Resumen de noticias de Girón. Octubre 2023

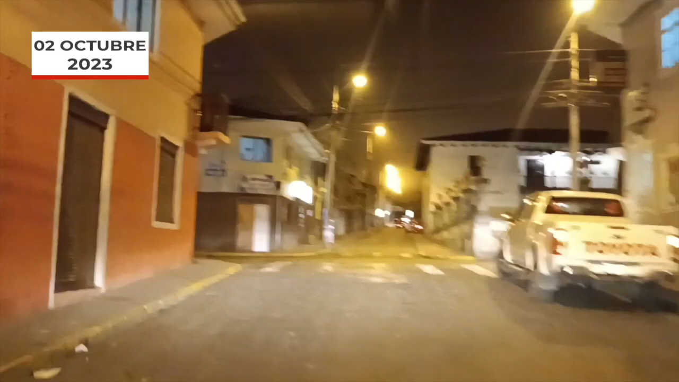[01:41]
Este lunes 2 de octubre, en horas de la noche, un motociclista se estrelló contra la puerta de la vivienda esquinera de las calles Córdoba y Bolívar. También fue atendido en el sitio y posterior trasladado al hospital para que ya reciba la atención definitiva.